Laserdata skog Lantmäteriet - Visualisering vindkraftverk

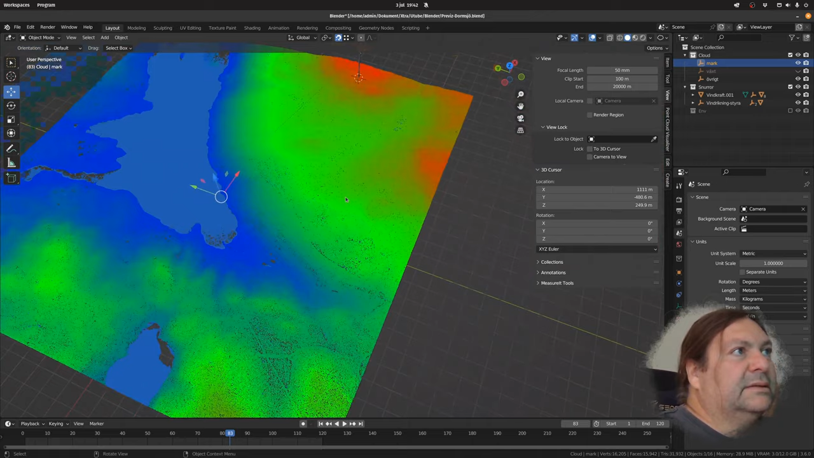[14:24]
Då väljer vi mark här, place 3D cursor, så.
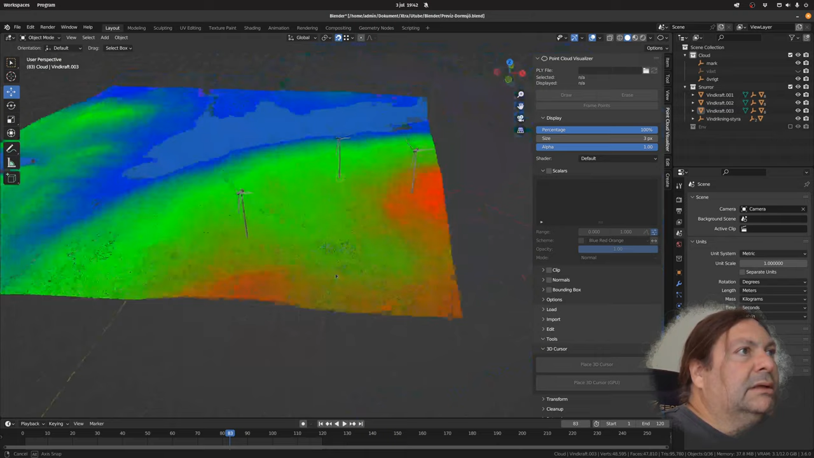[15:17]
Då ska vi bara välja se till att det rotationen att bladen är så där.
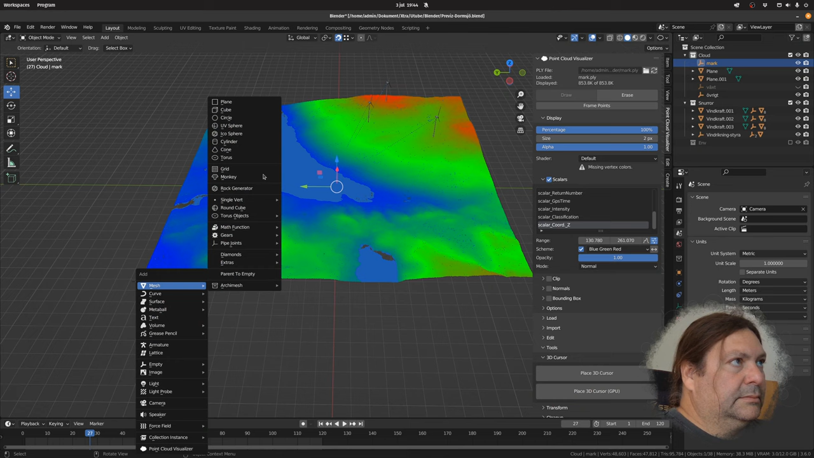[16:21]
Okej, de tre plan. Ska vi lägga dem bland snörorna.
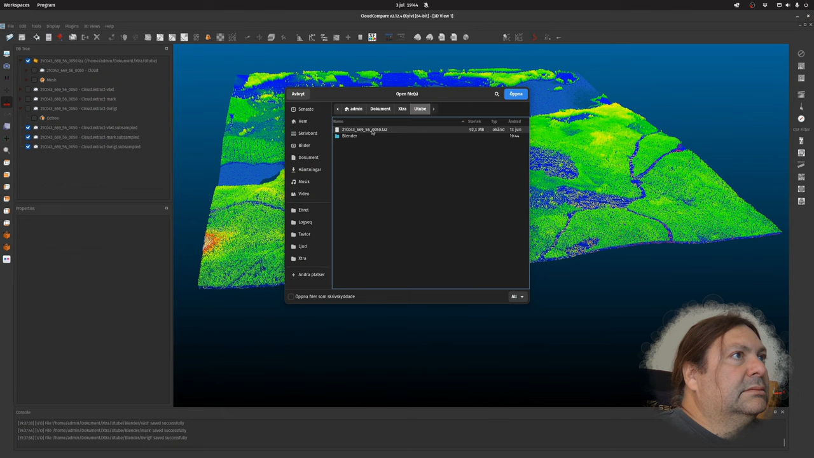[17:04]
Och den här. Bara klicka apply på allting. Så. Titta ovanifrån och väljer den här så ser ni att den är ja, det är bara att jag flyttar den hit upp då.
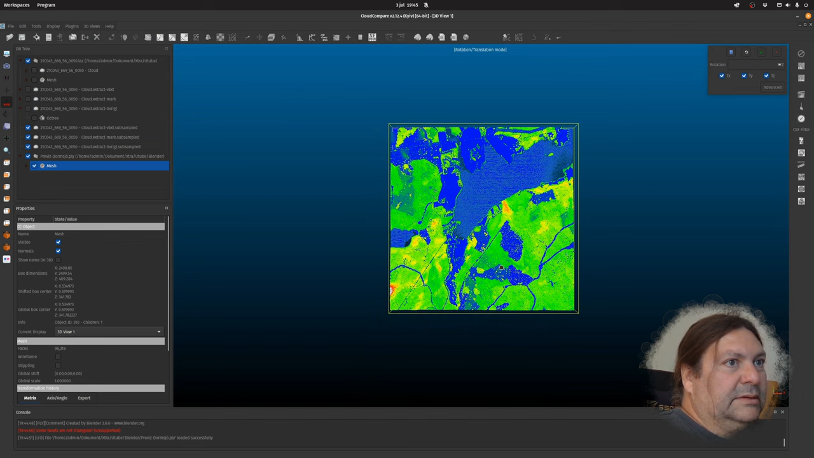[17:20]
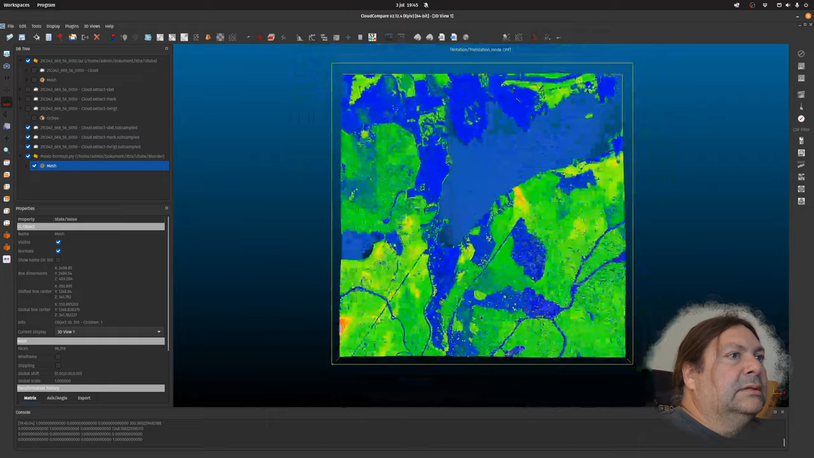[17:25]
Då ser ni att snörorna här är med. De är som en mesh. Det jag ska göra nu det är göra om den här compute sample points on mesh. Så den sitter så väljer jag varje meter.
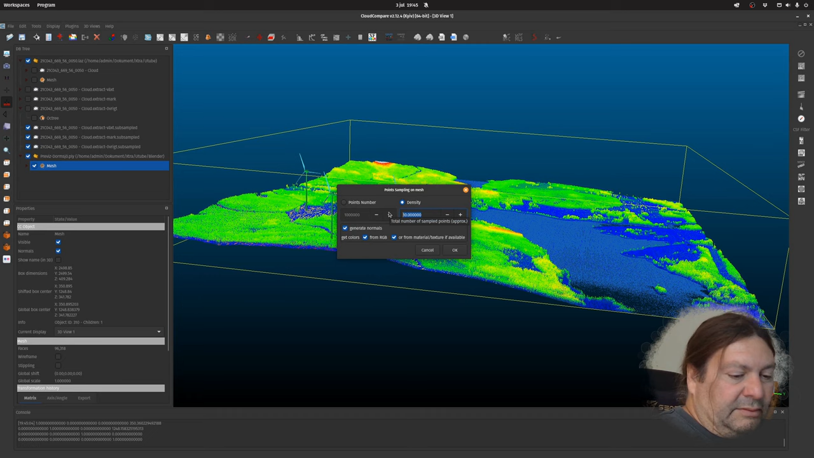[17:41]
En på varje meter. Så nu har vi dölja meshen här och då har vi bara cloud här. Och den här ska vi har en färg på. Sätt unik. Så har en vit färg.
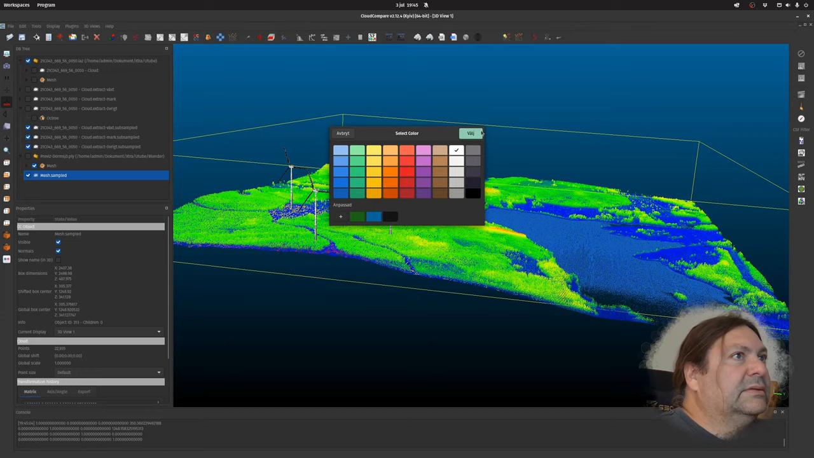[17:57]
Välj. Så nu har vi allting är mesh.
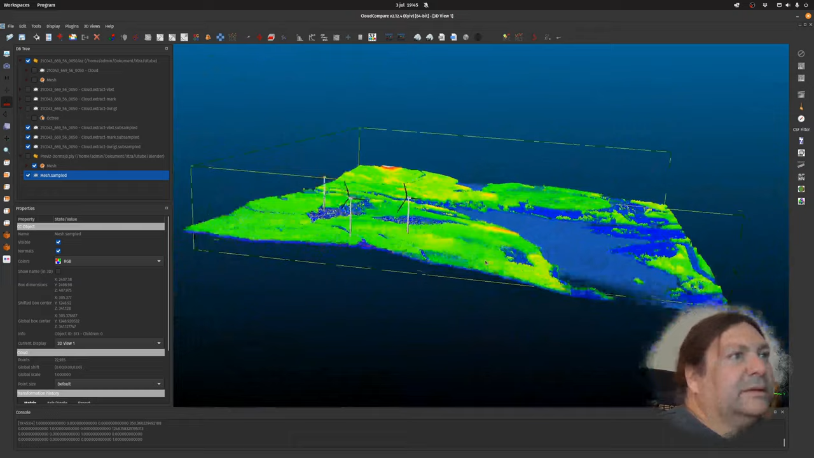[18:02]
Och allting är subsamplat. Vad är det mer vi behöver tänka på? Hur många. Det här blev 22 000 punkter. Det vi ska göra nu. Det är att baka in. De här color value till RGB. Och då har jag den här. Växt. Väljer. Scalar fields och sen är det convert to RGB är det no så nu är
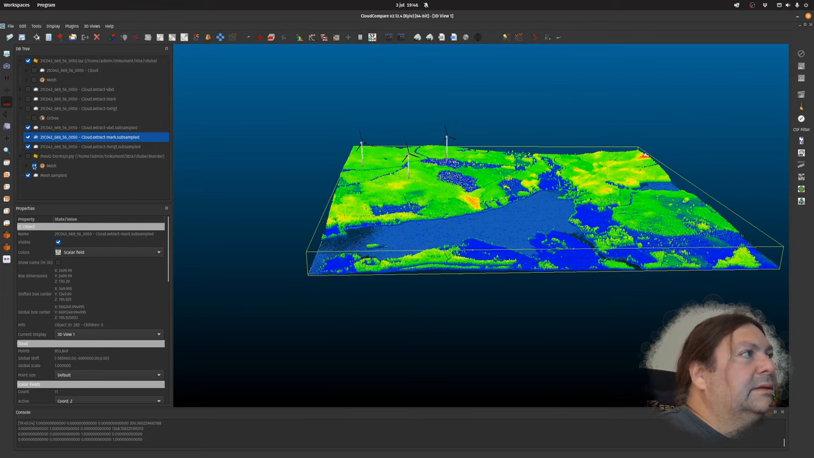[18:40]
RGB så kan jag fortfarande välja scalar field men jag har RGB här och marken döljer växtligheten marken ska vi ha någonting annat här på marken så ska vi välja någonting som heter det här någon typ av shader. Okej.
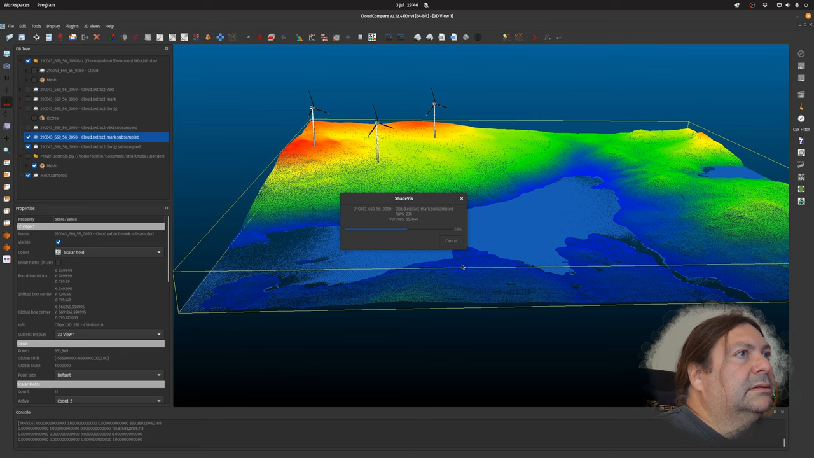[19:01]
Så kan vi välja en viss illuminance. Och sen så har vi yellow brown.
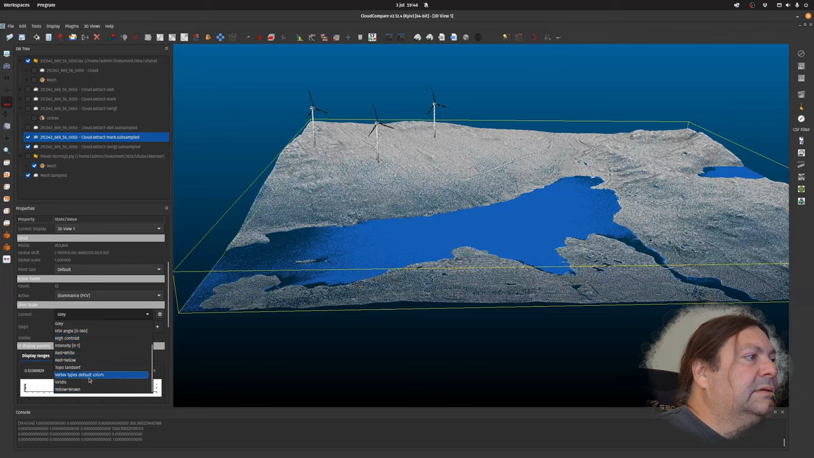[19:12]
Det blir bra.
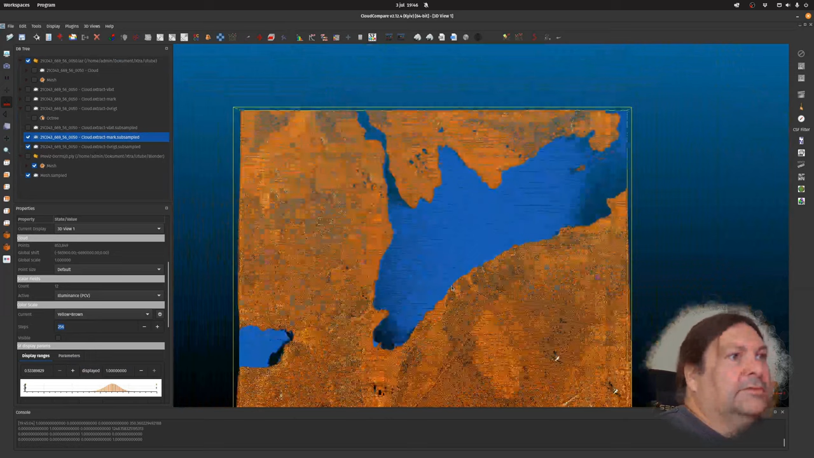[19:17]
Ja, man får med lite detaljer sådär. Och sen ska jag lägga något här. Scalar field. Convert to RGB. No. Så då är det satt här på RGB, RGB och vi hade övrigt här som var på RGB också.
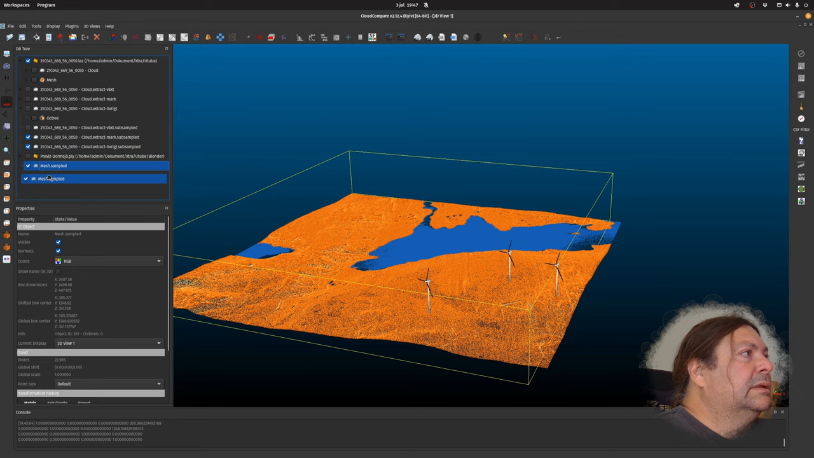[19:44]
Och snörorna är på RGB. Så nu har vi allting klart här. Så då ska vi sätta ihop de här
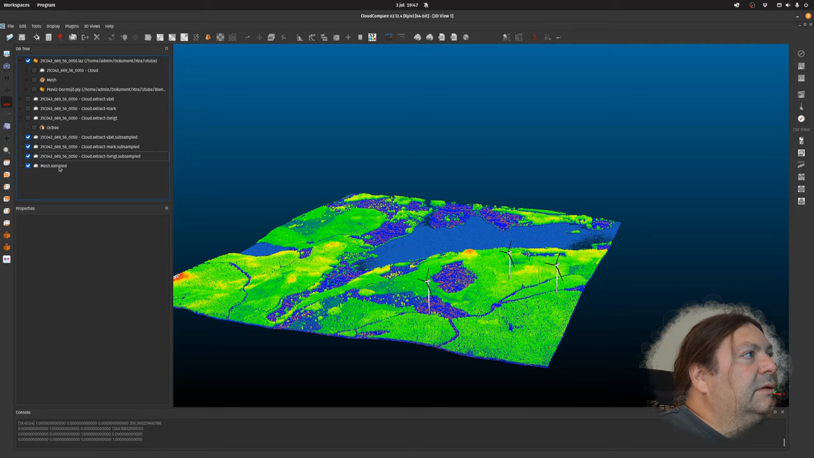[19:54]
fyra lagren till en cloud-fil som vi kan exportera.
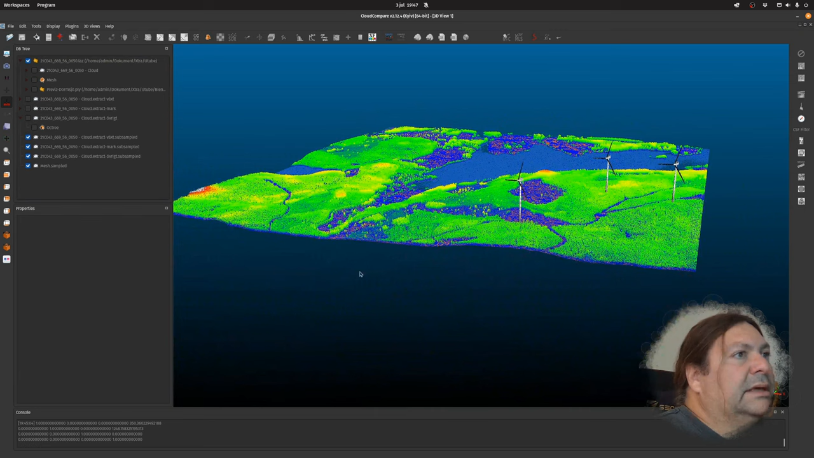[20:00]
Jag ska bara kolla att jag inte har glömt någonting. Okej. Okay. Blender.
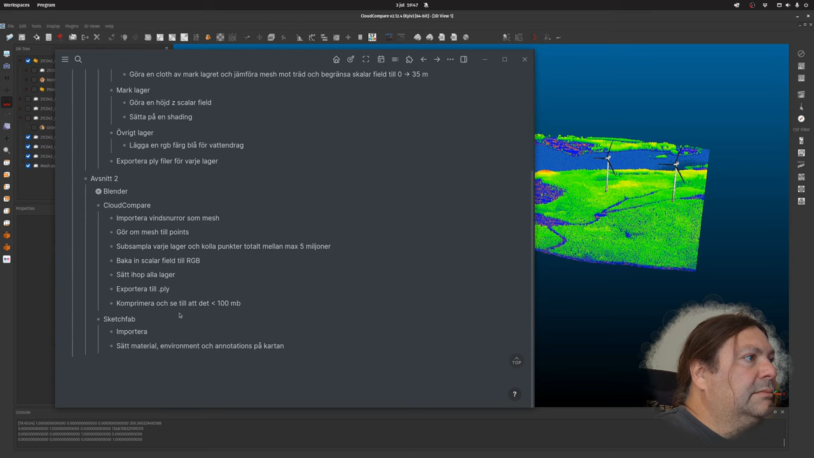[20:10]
Okej. Okay. Det blir bra. Vi tar de här fyra. Så gör vi merge multiple cloud. Nej.
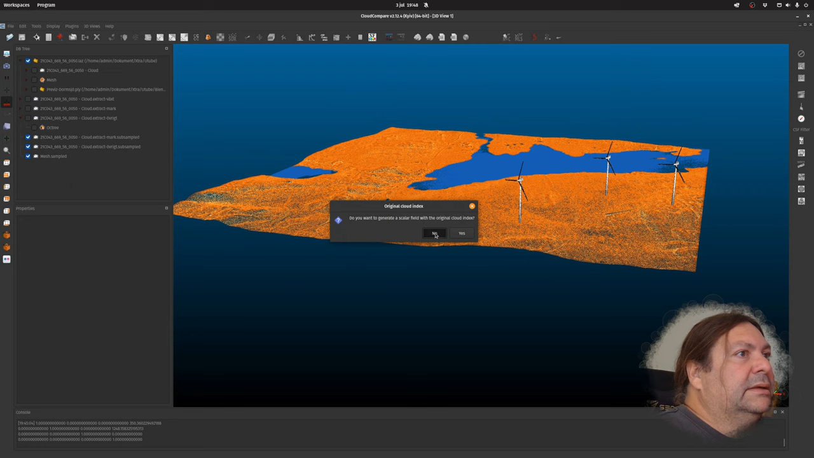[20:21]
Så, och då är RGB alltihopa.